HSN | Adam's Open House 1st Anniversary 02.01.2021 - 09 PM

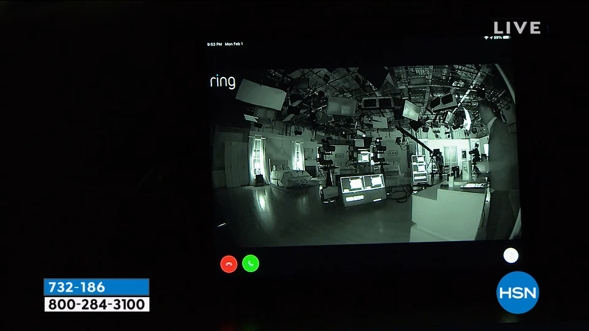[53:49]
And night vision, as we're going to show in our studio, is better than it has ever been before, right? Yeah, it's crazy. So infrared night vision, I can see you perfectly clearly.
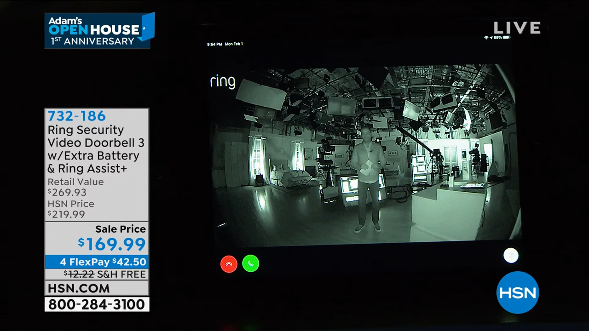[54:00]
And you're illuminated, although the studio is complete and total pitch darkness. I can tell it's you. I can tell it is the handsome television's Adam Freeman, superstar, happy anniversary.